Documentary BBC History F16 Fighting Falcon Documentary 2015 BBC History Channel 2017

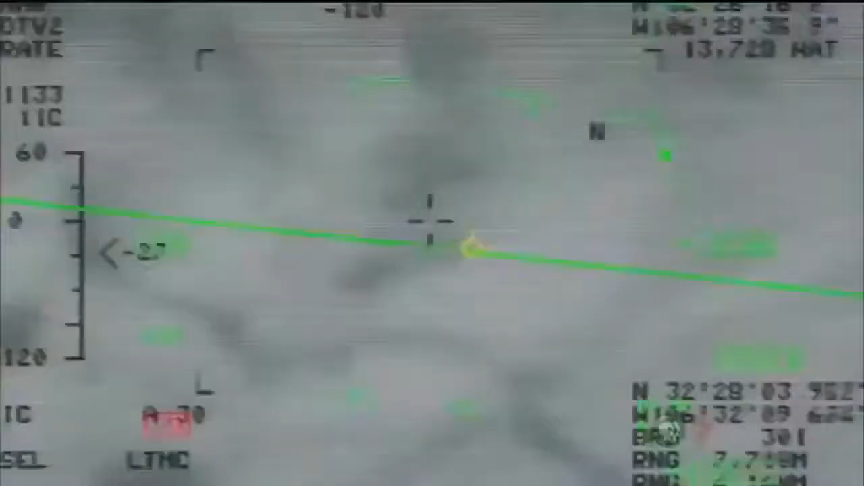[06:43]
We can easily make out people from five, six miles away. The sensor ball also guides the Predator's two Hellfire missiles.
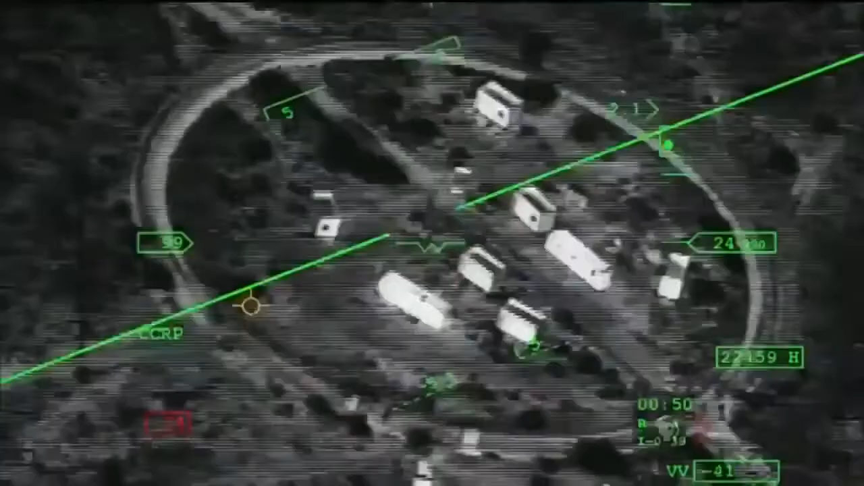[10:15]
On the ground, the fake insurgents enter the village as the Reaper hovers miles above.
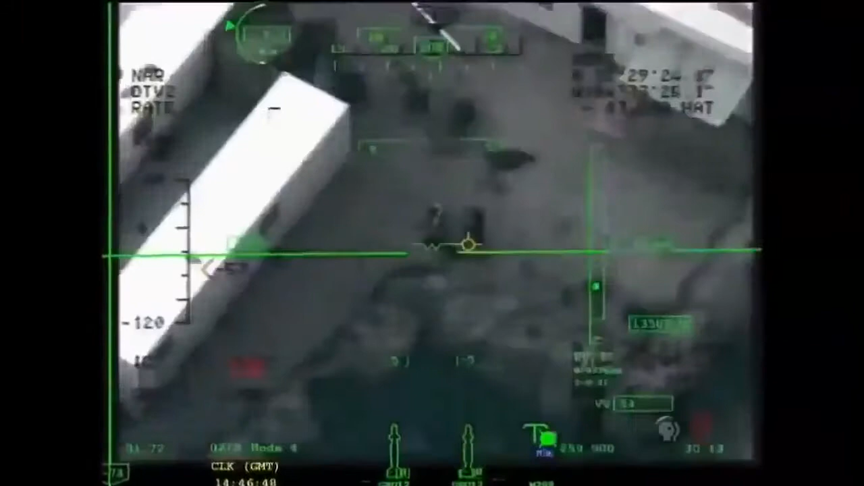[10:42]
Rally from Bones, we have two packs moving around inside the northwest corner of the compound.
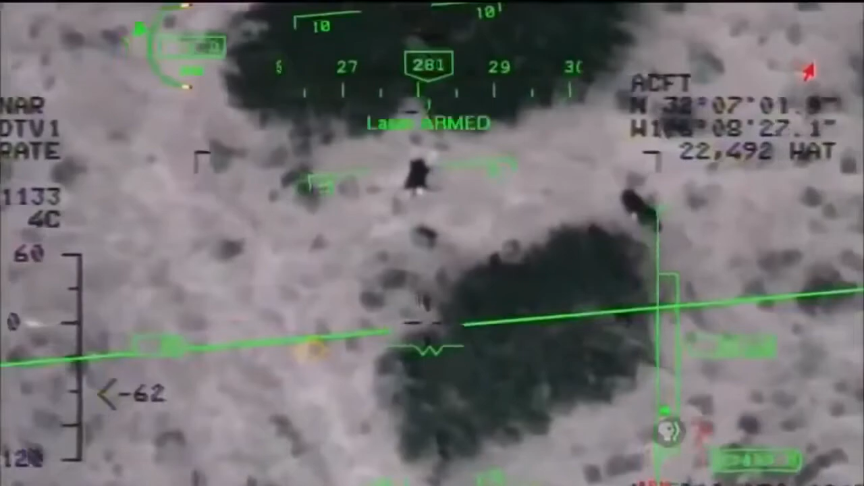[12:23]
And Bones Rally looks like good splash. Copy, lasers off.
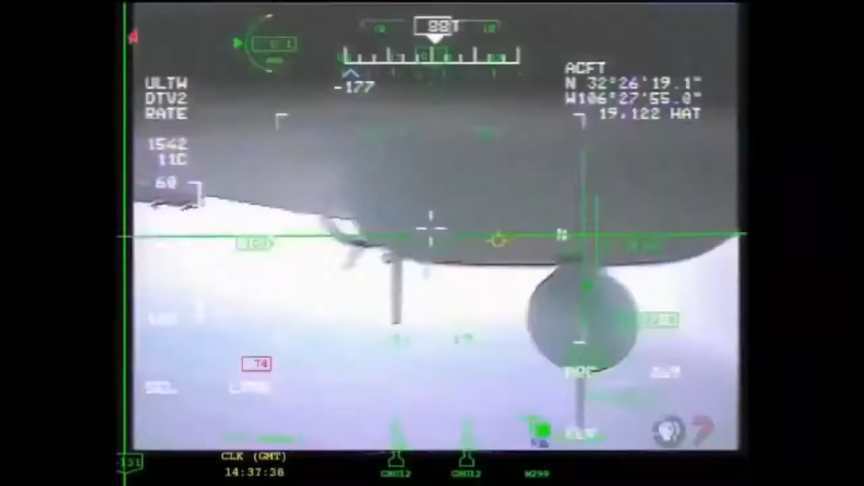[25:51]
But the Predator hovers five miles up, often in uncontested airspace, and its long wings maximize lift. As you can see, it's got some flex to it.
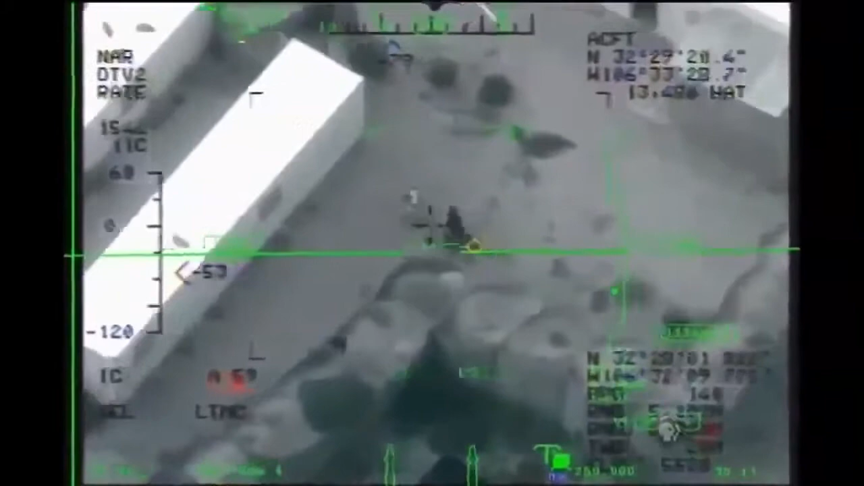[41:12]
We have two packs moving around inside the northwest corner of the compound. Raleigh 2-0. Continue to shadow.
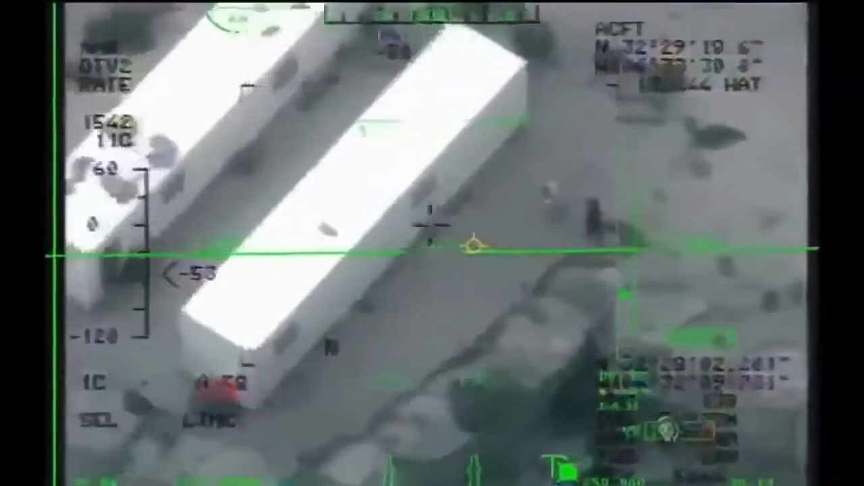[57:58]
We have two packs moving around inside the northwest corner of the compound.
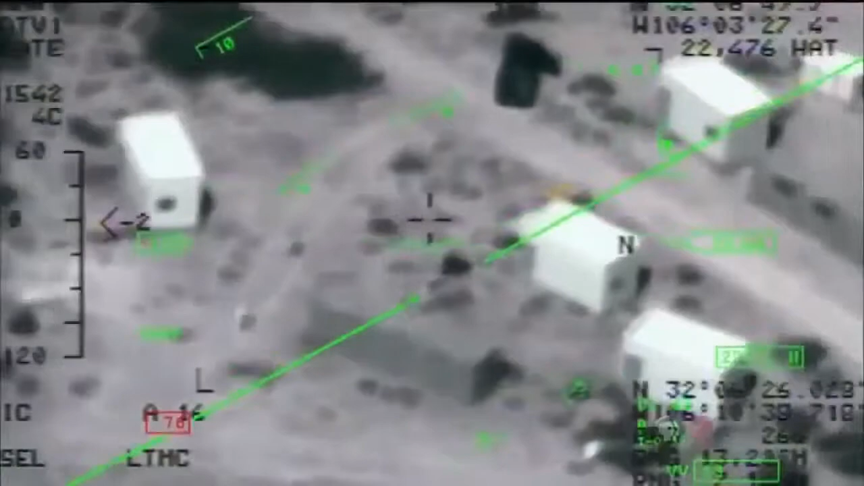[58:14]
Looks like the one individual wearing black is now getting on the motorcycle and departing the crew.
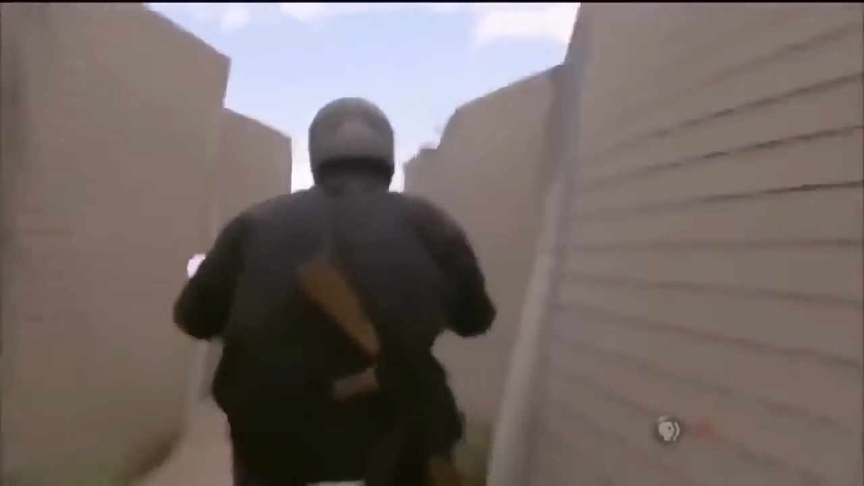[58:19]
Depending on the situation, the decision to kill comes from an intelligence officer who could be anywhere. A battle commander on the ground, or sometimes the pilot.
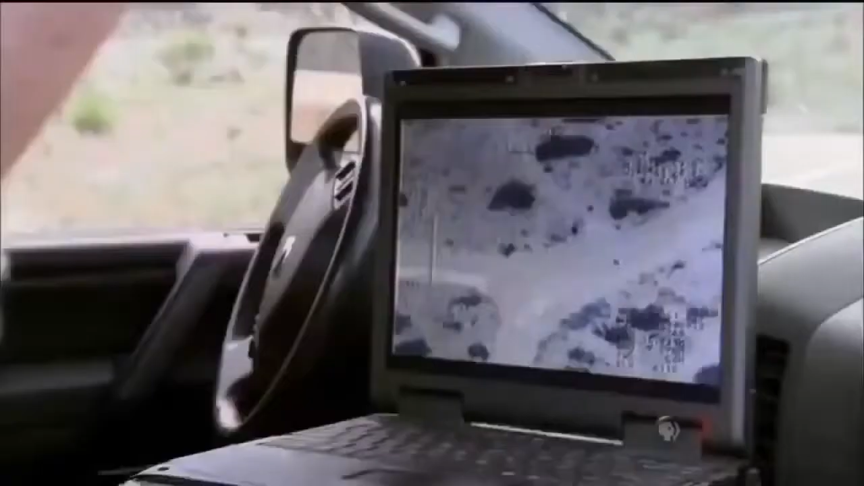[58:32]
Bones 3-4 from Raleigh 2-0.
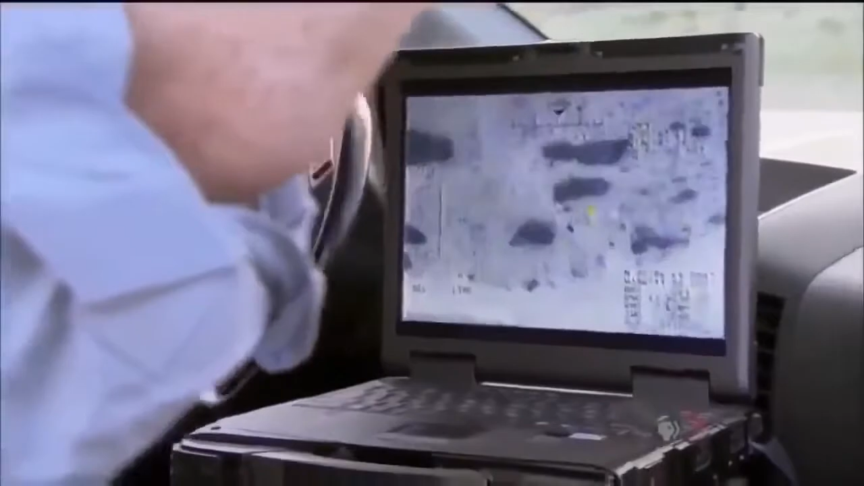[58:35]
Looks like that personnel is stopping. Bones 3-4. That's 8-4. That's what we got up here. All right. All I can do is go ahead and prosecute 9-Line Bravo-1.
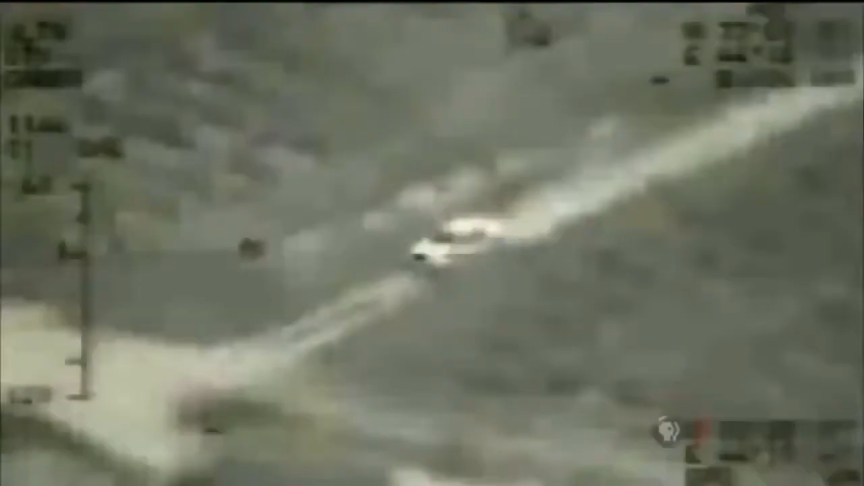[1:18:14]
He tracks them and finally shoots. Flash.
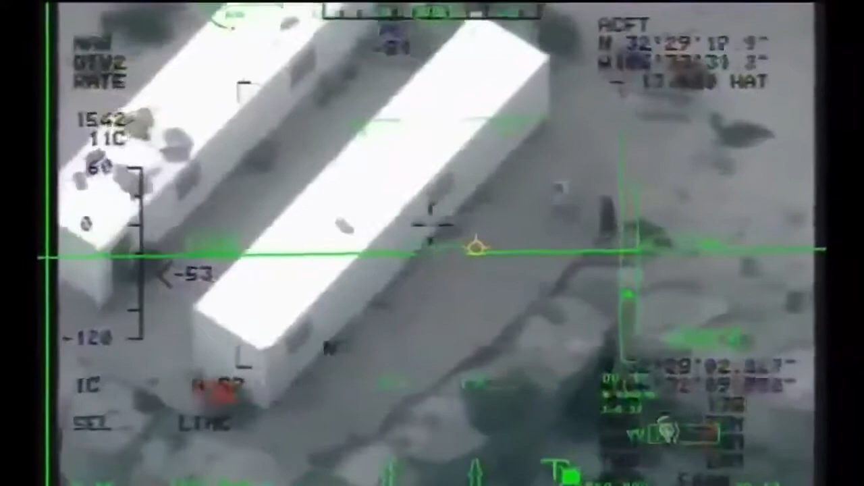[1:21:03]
Raleigh from Bones, we have two techs moving around inside the northwest corner of the compound.
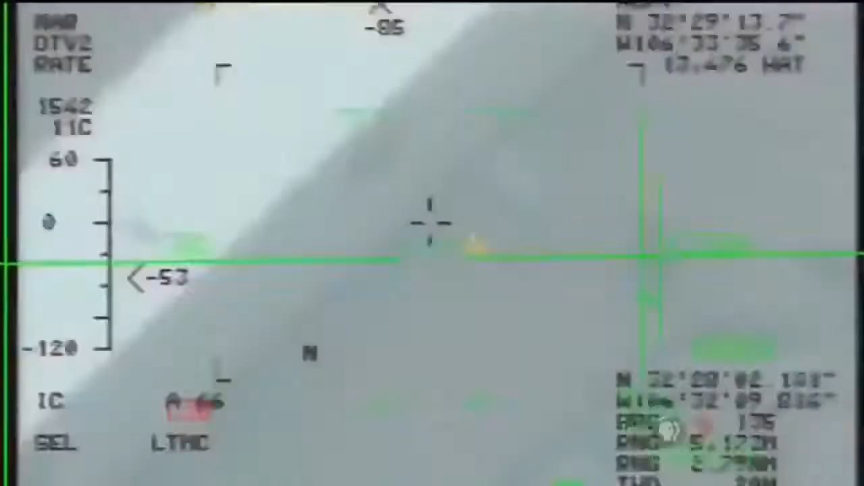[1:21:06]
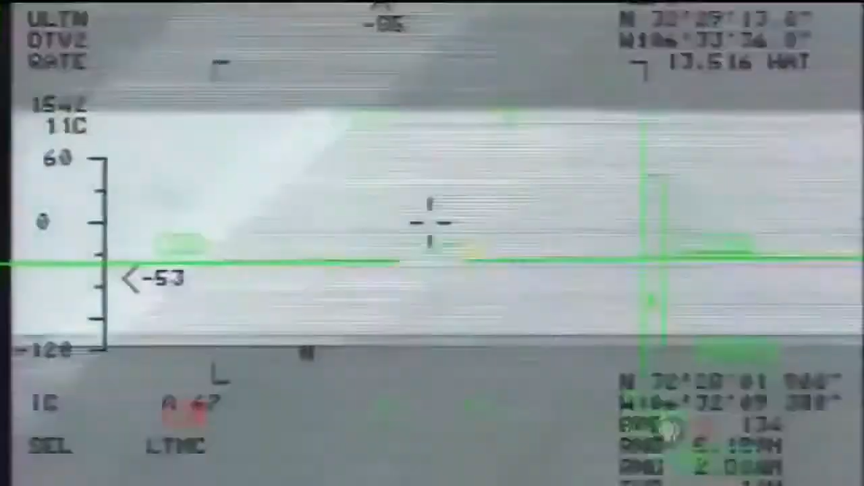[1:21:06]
Raleigh 20, continue to shadow.
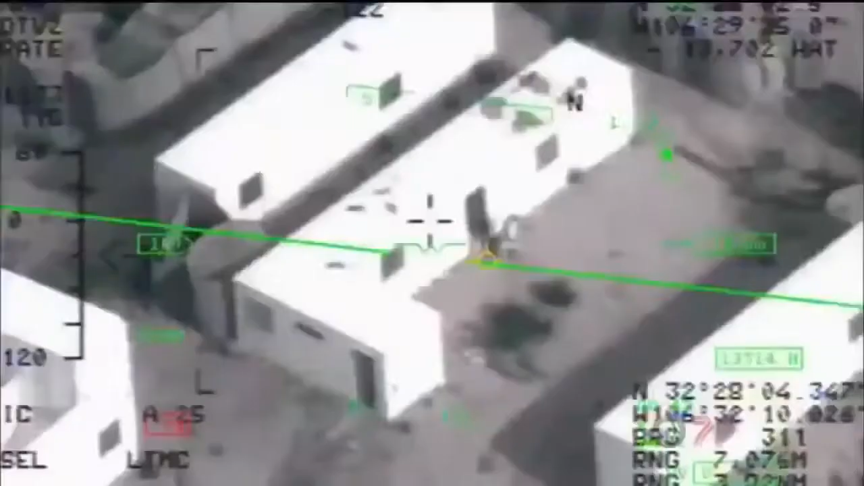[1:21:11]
The soldier directs Chad and Jay to follow an HVI, or high value individual, dressed in black.